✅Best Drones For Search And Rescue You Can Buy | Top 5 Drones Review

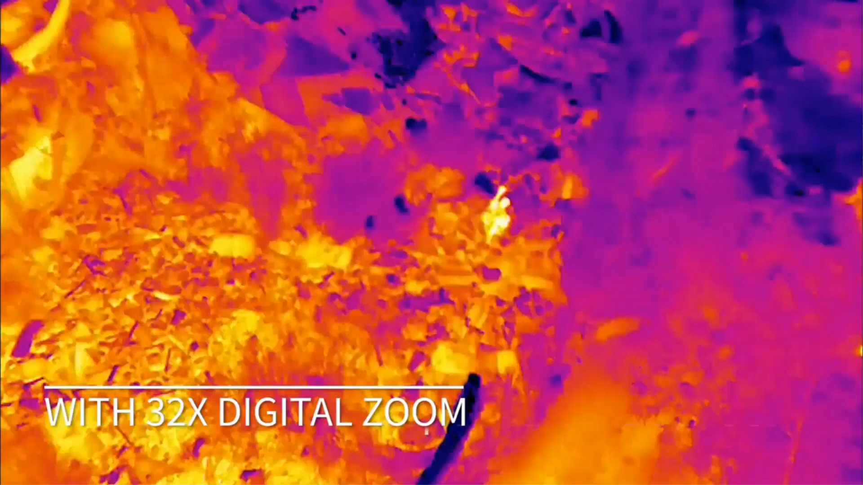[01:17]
The high resolution camera comes with 32x digital zoom.
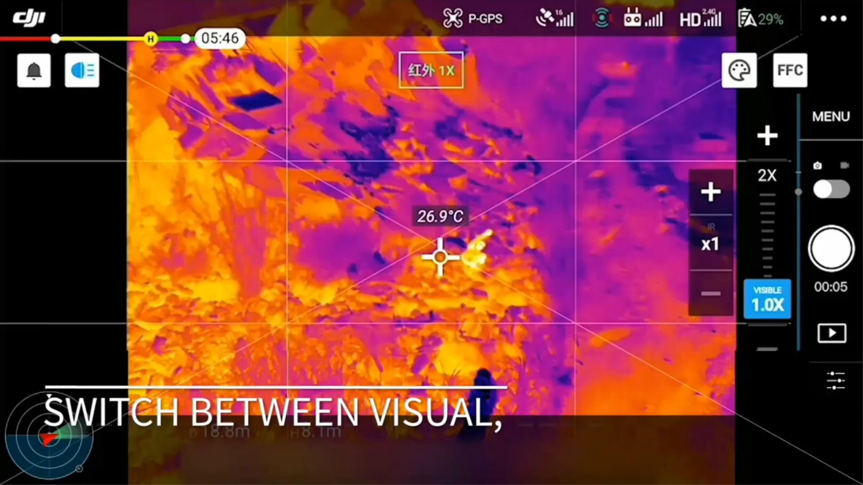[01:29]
On screen: spot 26.9°C
You can tap to switch between visual, thermal, and split view.